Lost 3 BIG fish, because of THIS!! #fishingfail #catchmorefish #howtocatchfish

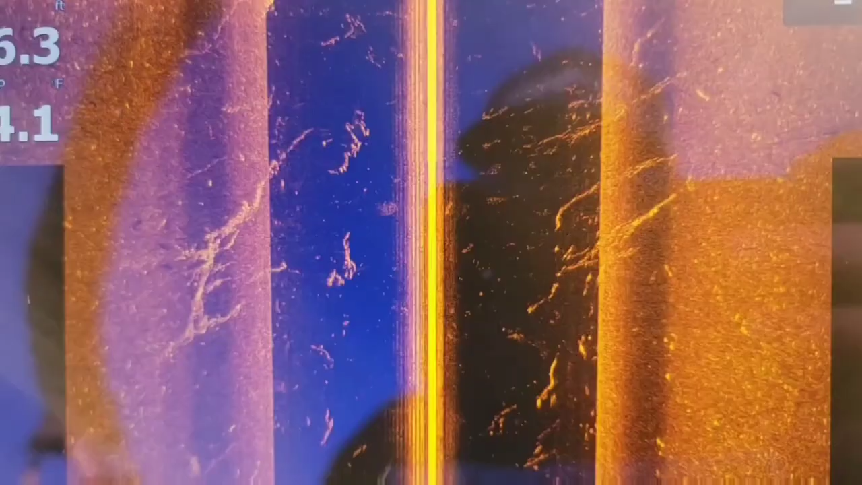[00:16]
up on a nice channel edge this morning we got some scattered bait we got some scattered fish
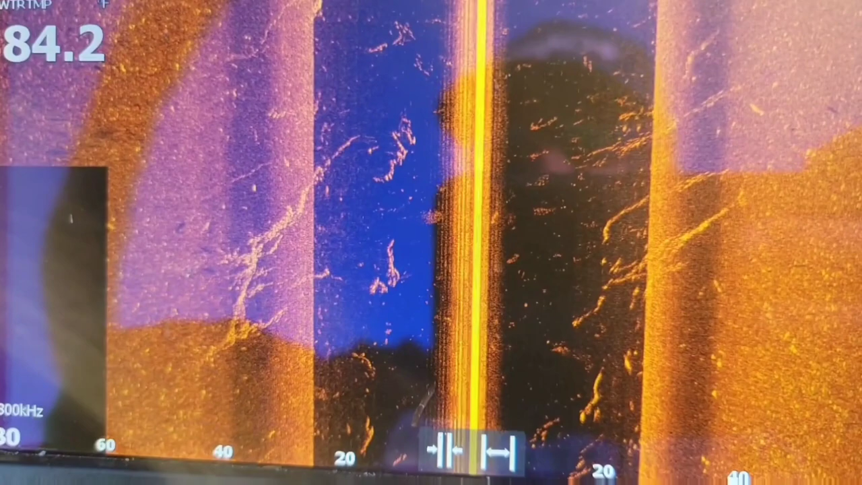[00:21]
On screen: water 84.2°F
still water temperatures are still pretty high we're at the tail end of summer these fish are still schooling up during the day when it gets really hot so we anticipate them to do the same thing today